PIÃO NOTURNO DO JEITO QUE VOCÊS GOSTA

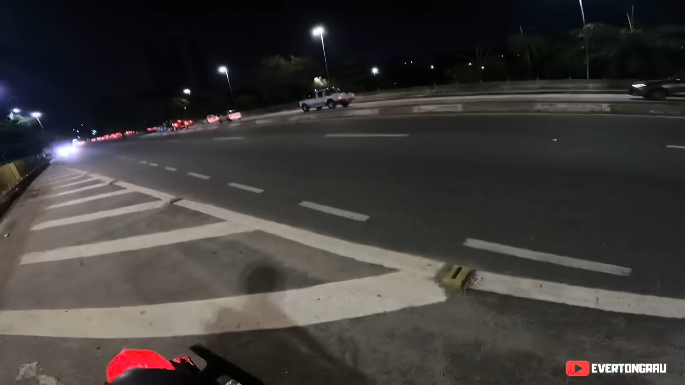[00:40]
Vocês estão correndo atrás do som de vocês, tropa? Tá bagaceiro, ó, o trânsito.